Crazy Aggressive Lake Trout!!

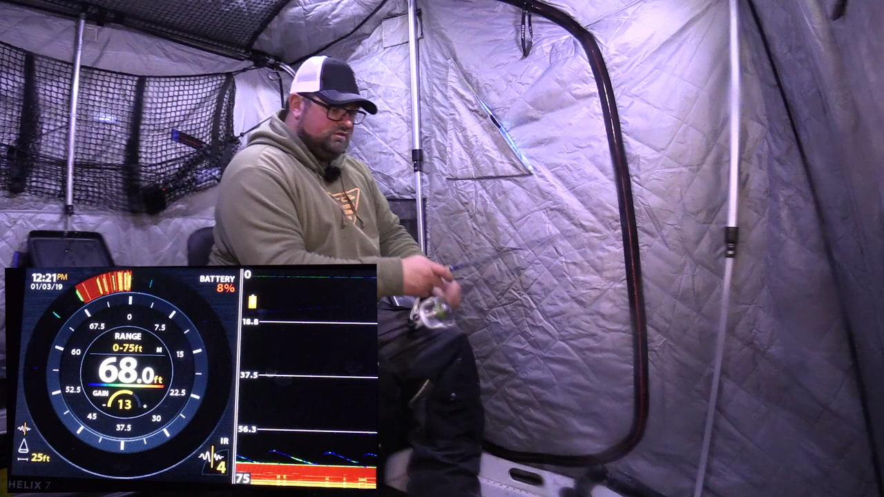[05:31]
On screen: depth 68.0 ft
Some mark up there at 55 feet. Oh, he's chasing me. Here we go. Here we go. Look at this. Look at this. Holy crap. Look at that. That was insane. That was absolutely insane.
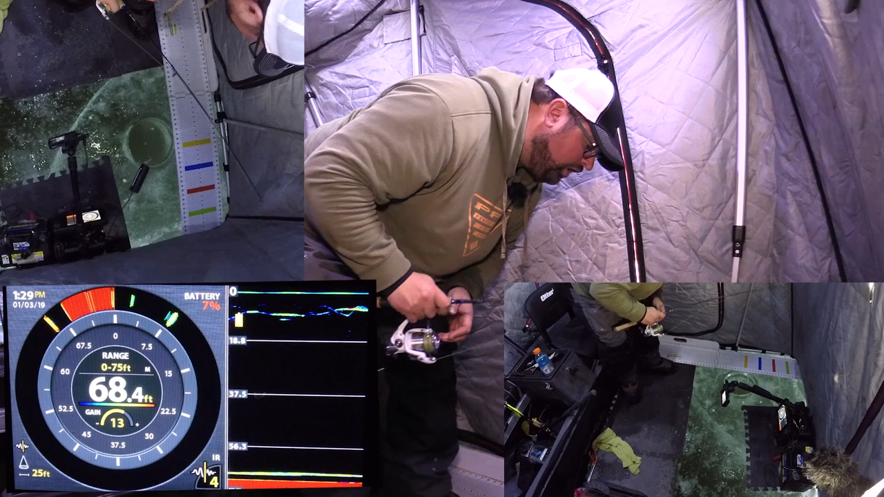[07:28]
On screen: depth 68.4 ft
Oh, here he is. Oh, triple the hole. I got him.
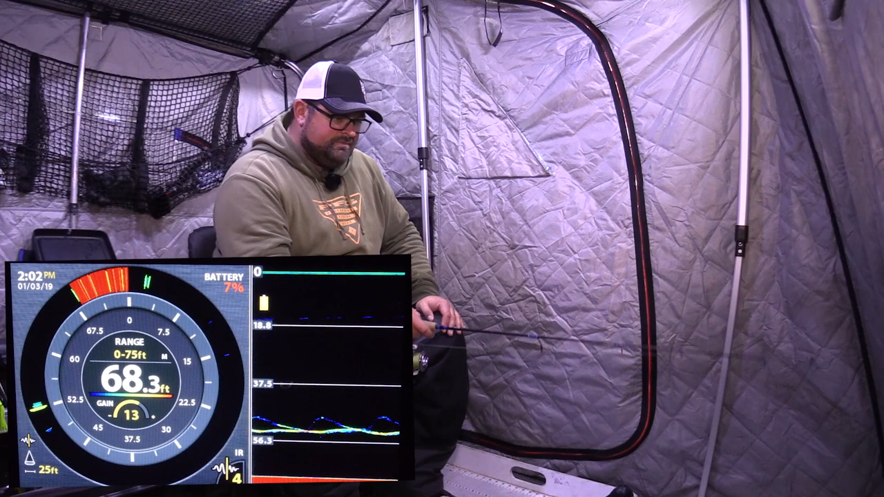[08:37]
On screen: depth 68.3 ft
Come on, let's do it. Now, here we go, on the fall. It was falling and it just went slack again.
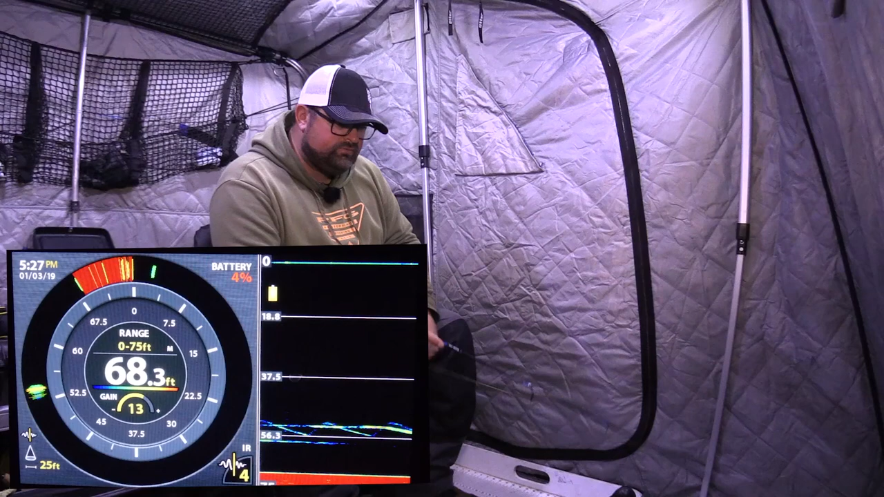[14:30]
On screen: depth 68.3 ft
Oh yeah, here we go. Just crushed me. Absolutely just leveled me. Oh, that fish just, this is a little bit better fish.
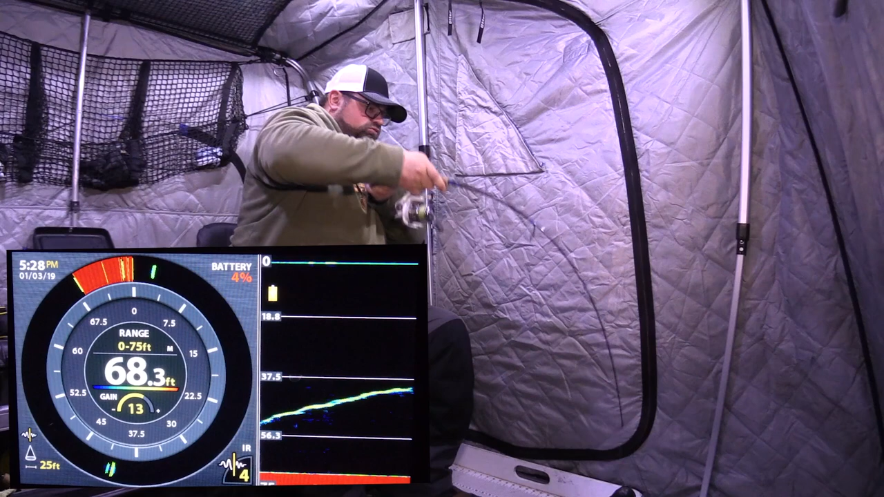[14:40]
On screen: depth 68.3 ft
This is a little better fish.
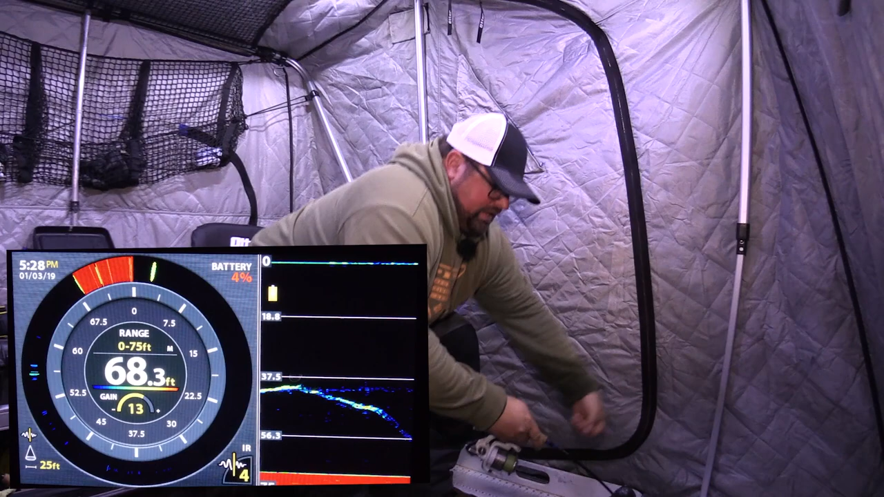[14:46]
On screen: depth 68.3 ft
Oh yeah, oh yeah, oh yeah, this is better. Oh. Oh. Oh.